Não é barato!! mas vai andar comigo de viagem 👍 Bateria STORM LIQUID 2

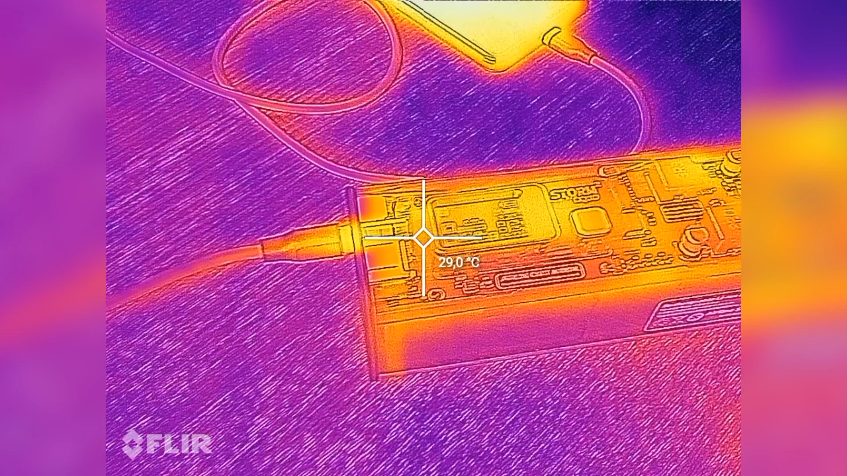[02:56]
On screen: spot 29.0°C
a temperatura está muito bem controlada,
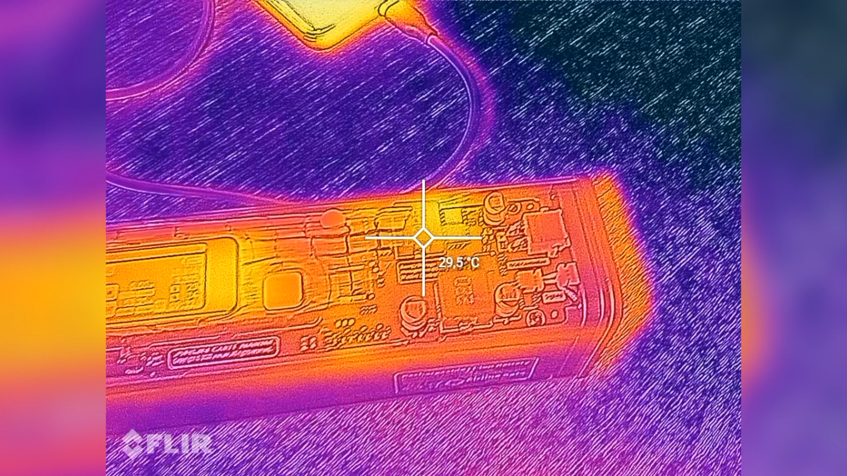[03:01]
On screen: spot 29.5°C
a ver estes interiores todos a funcionar e agora mostrar-vos a temperatura,
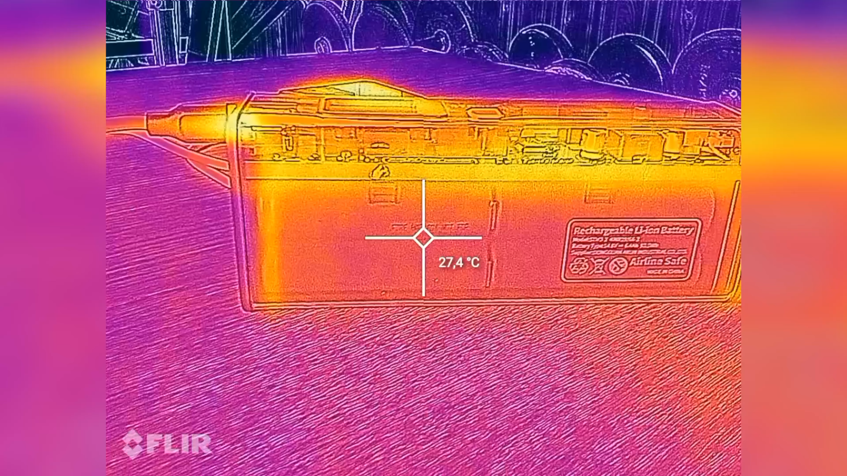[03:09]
On screen: spot 27.4°C
As baterias também estão com uma temperatura praticamente assim,
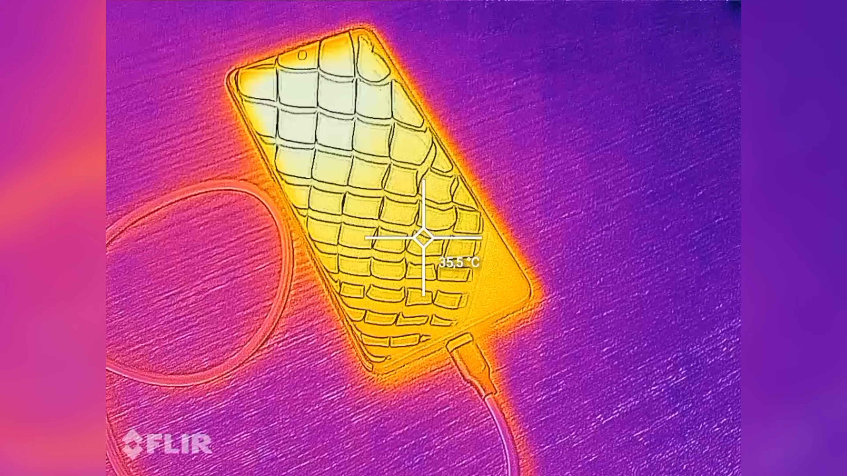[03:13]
On screen: spot 35.5°C
o telemóvel é o que está a aquecer mais,
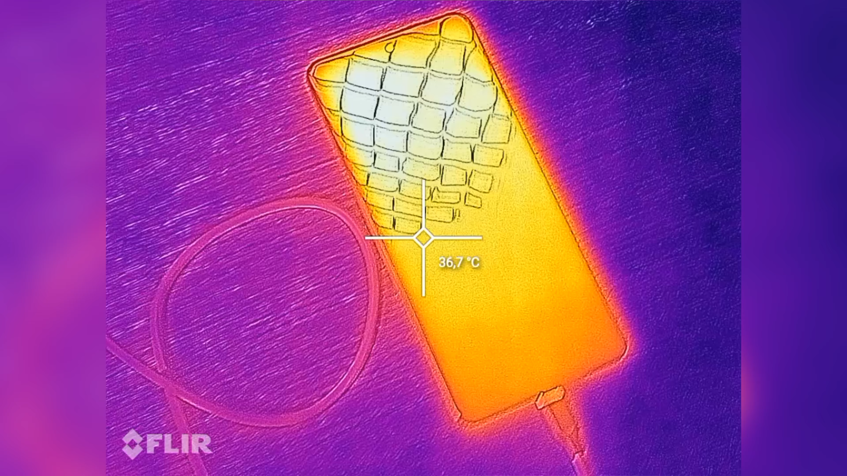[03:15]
On screen: spot 36.7°C
com temperaturas a chegarem quase aos 40 graus.
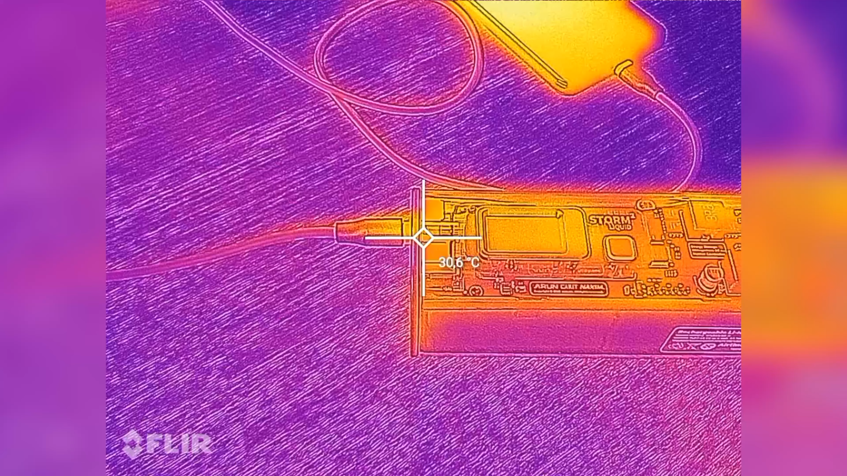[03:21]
On screen: spot 30.6°C
Sim senhor, acho que está a fazer uma boa gestão, o máximo acho que é 32.
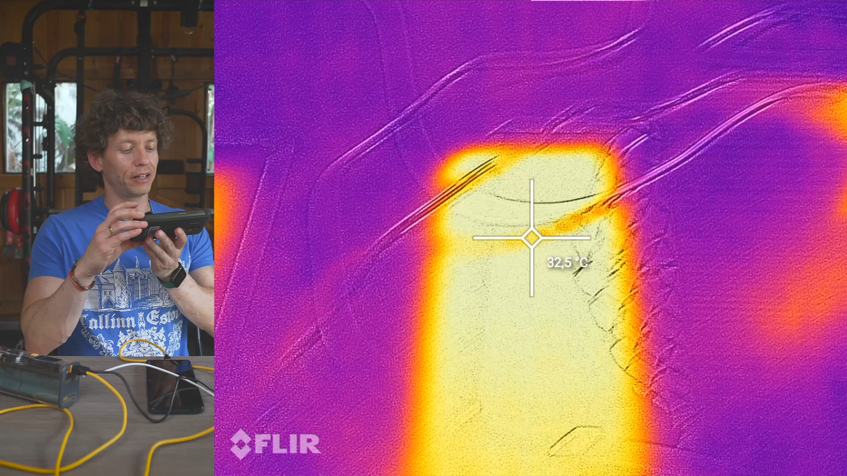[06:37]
On screen: spot 32.5°C
Vejam, agora a carregar os 3 telemóveis ao mesmo tempo.
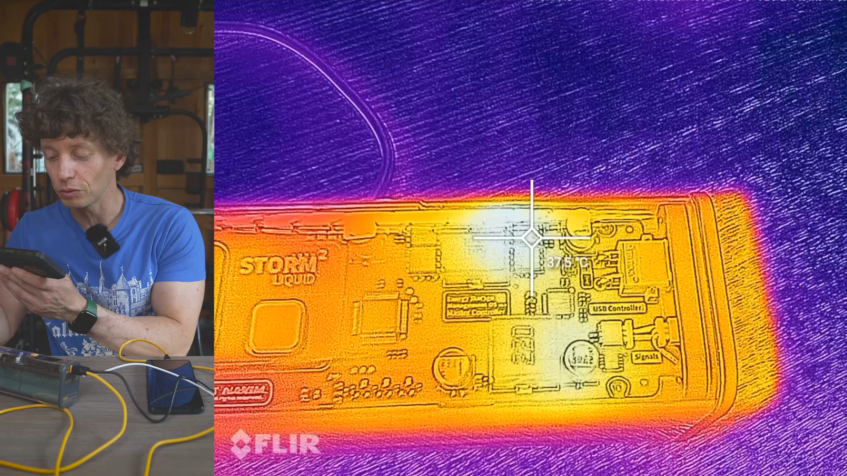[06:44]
Está a chegar perto dos 38.
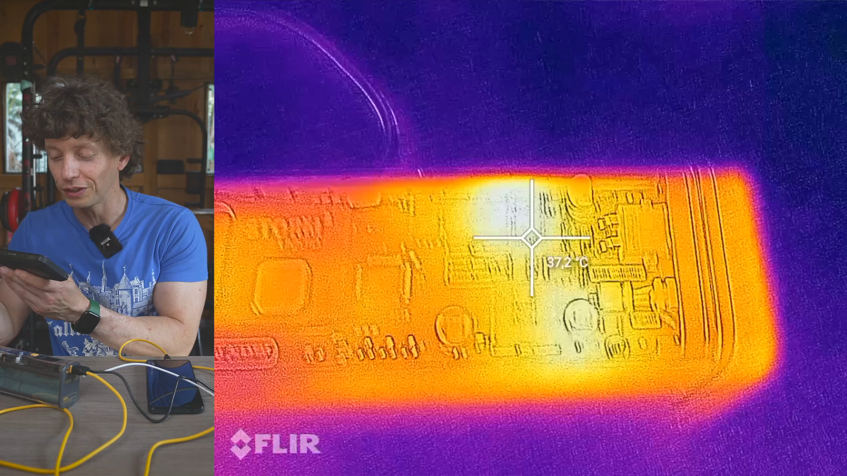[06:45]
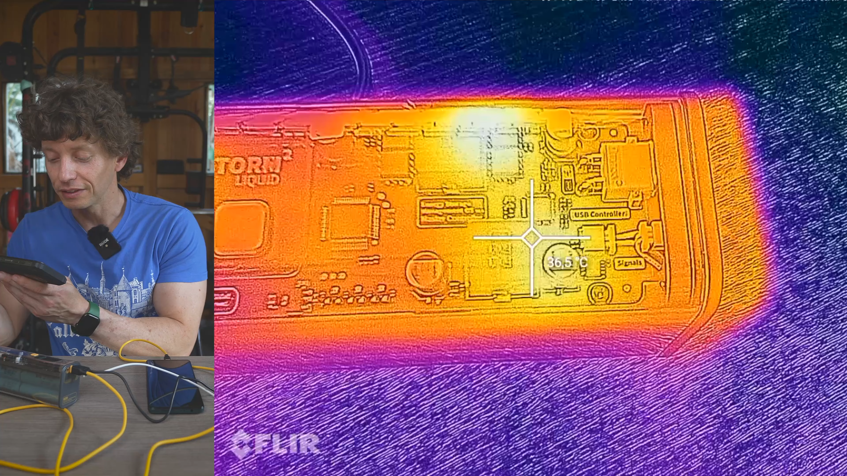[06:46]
36 aqui.
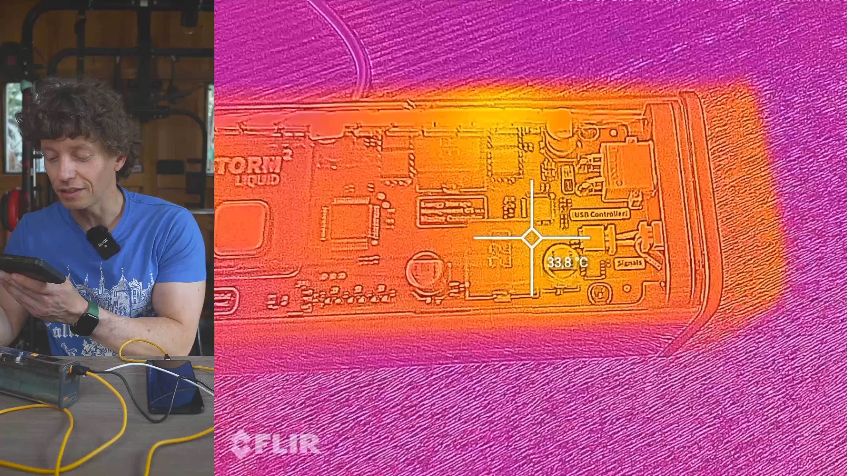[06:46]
On screen: spot 33.8°C
38 é ali o máximo. Interessante.